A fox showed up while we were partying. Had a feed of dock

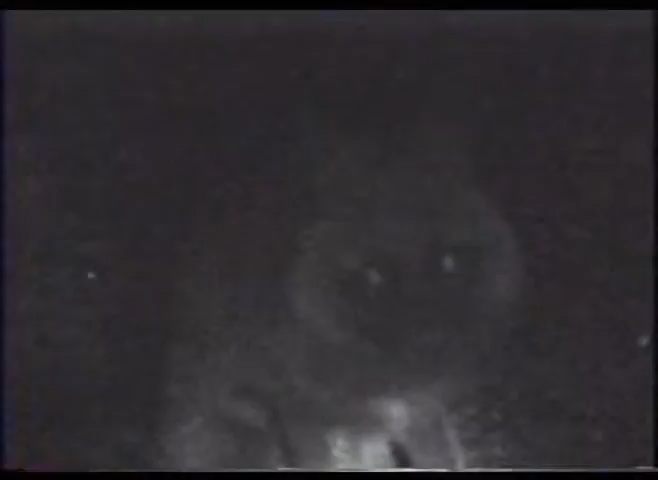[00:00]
You doing, Silver? Come on. No, that's not a tame fucking Come fox. Come on. That is a tame fox, man. Come here. Just come here.
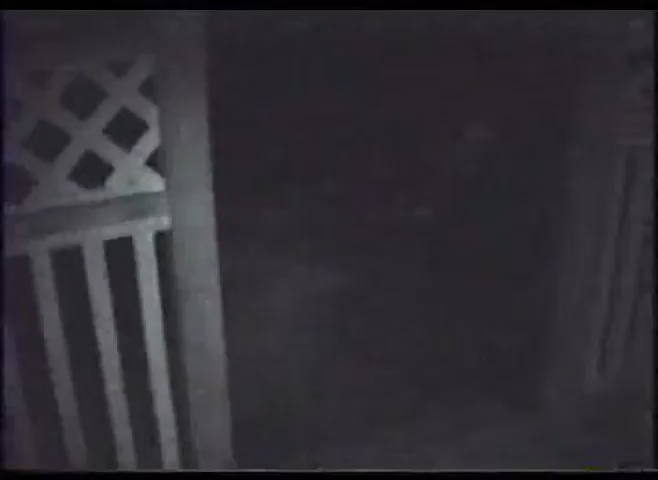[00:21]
Come on. Come on. You see it with the flashlight. Look what I got.
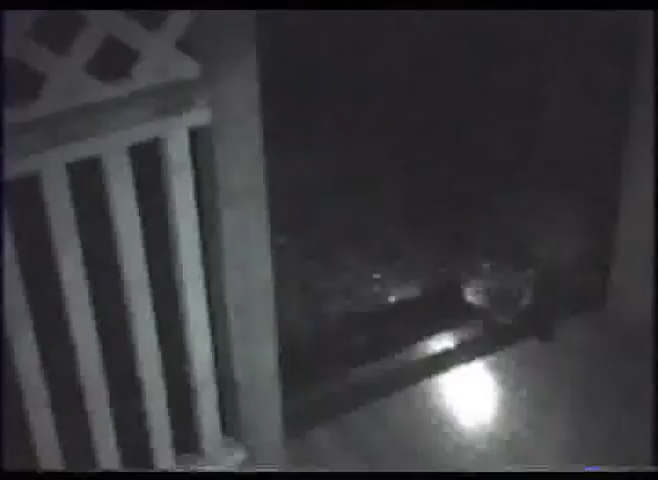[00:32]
Here. What I got. Oh, that's fantastic. He'll keep going with that, and then he'll come back for more. Really, though? Yeah.